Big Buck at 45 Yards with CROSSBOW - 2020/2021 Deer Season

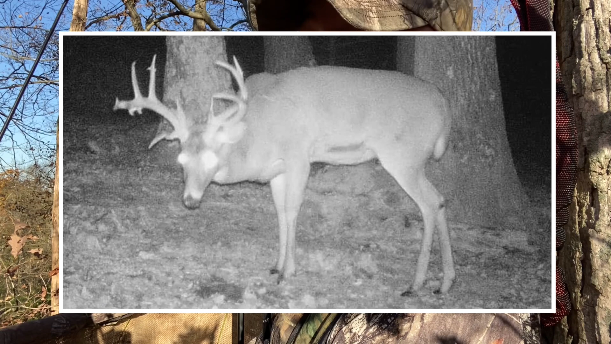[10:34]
one at about 1 o'clock in the morning another time right at about